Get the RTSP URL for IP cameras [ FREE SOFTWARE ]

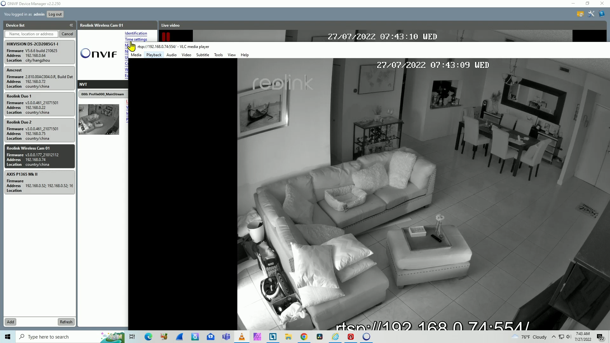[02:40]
You can use extra parameters to include the username and password if you want to, okay? For your software, for example, so you don't need to type it. And here we have, it's working with the Reolink camera as well.
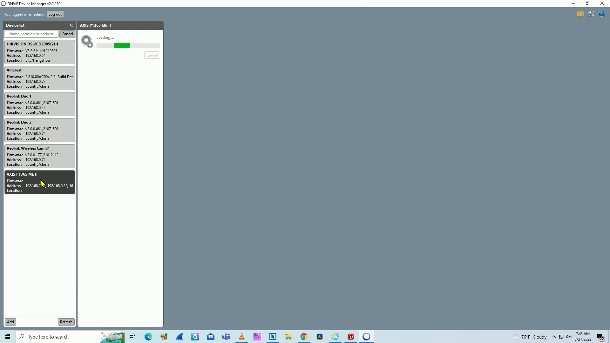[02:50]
And let's try now with Axis camera. Axis is a pretty popular camera.
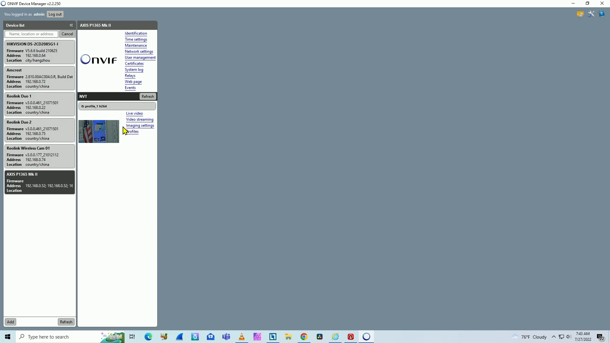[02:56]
Let's see if it works with their RTSP protocol as well. Here have their RTSP URL. Let me just copy and paste. I think it's gonna work until here. Profile one. Let's try it this way. Okay. Just copying part of the URL.
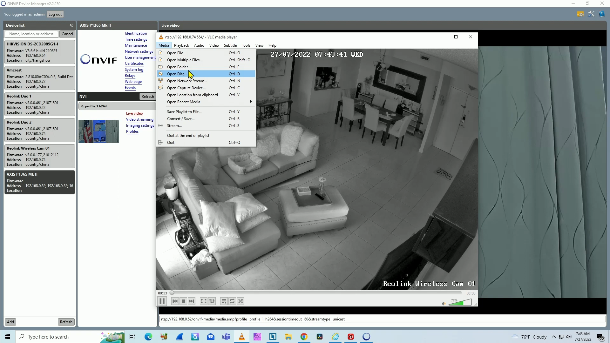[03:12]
Just delete this one based here. And let me just remove more of this.